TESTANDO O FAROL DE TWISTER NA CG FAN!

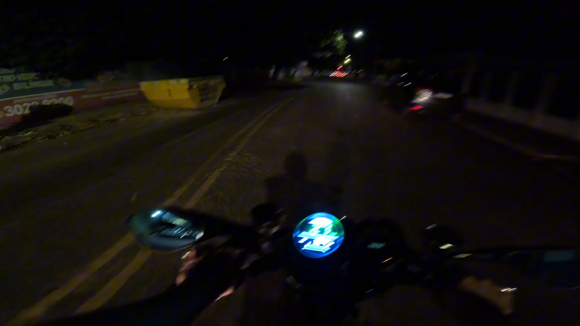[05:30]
Se colocar uma lâmpadinha aí Branca De LED Mais forte Fica mais top ainda, hein? Vou achar um lugar agora Que não tem iluminação Pra gente Ter noção aí De como que fica
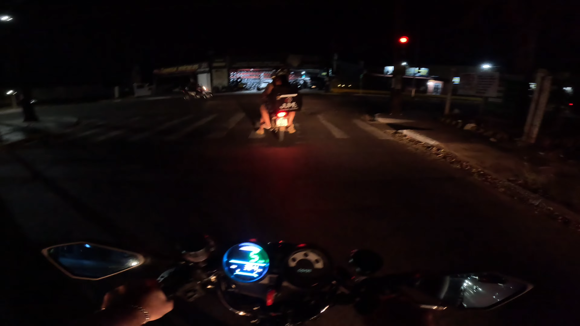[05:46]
Acho que ali pra baixo Vai ter, hein, cara Um lugarzinho top
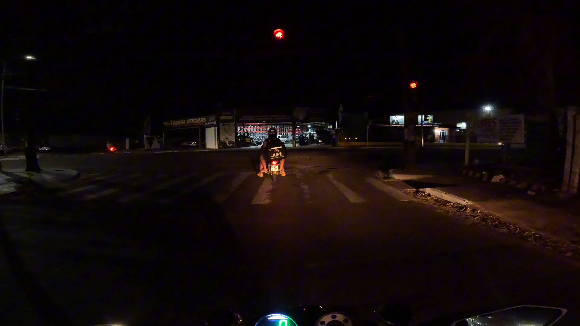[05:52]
Uma ali pra baixo Ó Ah, mas aqui já tem claridade, galera Quando eu quero achar Eu não acho, hein
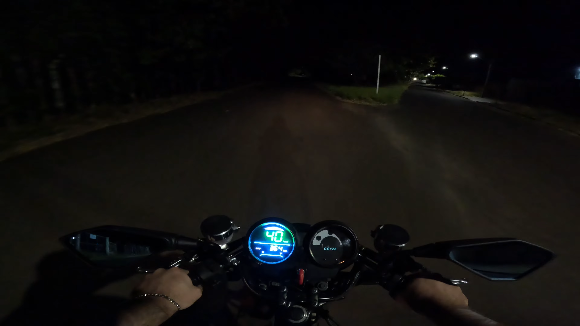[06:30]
Aqui eu acho que dá pra ver melhor, ó Tá na luz baixa, ó Luz alta Luz baixa Luz alta Ficou bom, cara
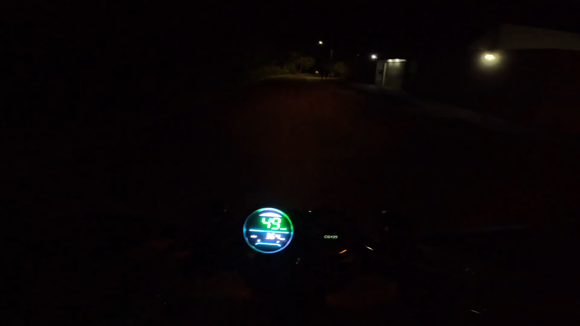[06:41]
Gostei da altura também
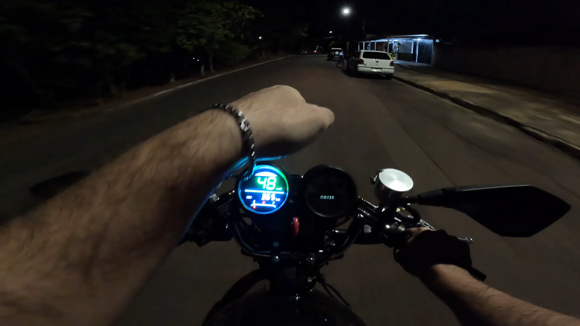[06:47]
Achei que ficou uma altura boa, cara
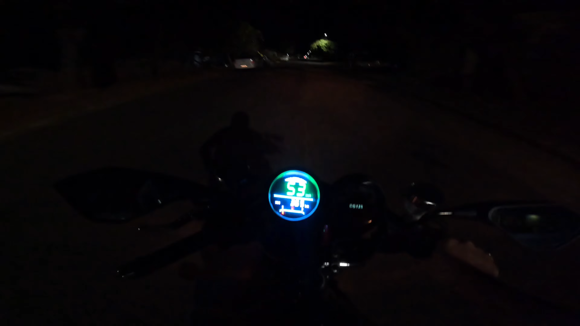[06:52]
Ó lá A altura ficou top Vamos pegar ali pra baixo, cara Ali eu acho que deve ter algum lugar Sem iluminação, mano Vamos ver Vamos ver se eu acho um lugar bom Pra gente mostrar certinho pra vocês
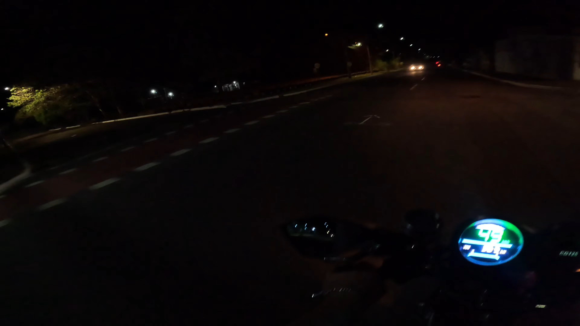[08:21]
Vamos ver depois também, galera No vídeo Como é que vai ficar, hein, cara Porque às vezes no vídeo Ele não mostra a realidade, mano
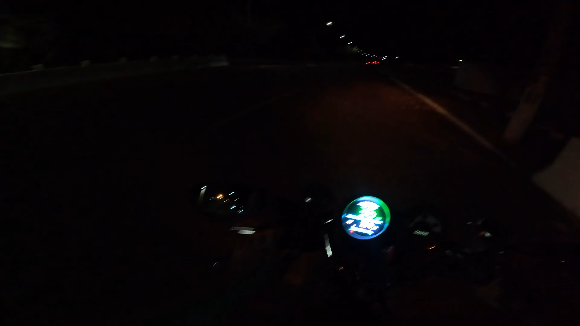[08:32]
Mostra menos claridade, ó Aqui tá mais escuro um pouco, ó Olha só Luz alta Só que é engraçado, mano Quando eu quero um lugar escuro Eu não acho Quando eu tô fazendo um rolezinho no tour, mano Aí Sempre acho um lugar escuro, mano Mas olha aí, galera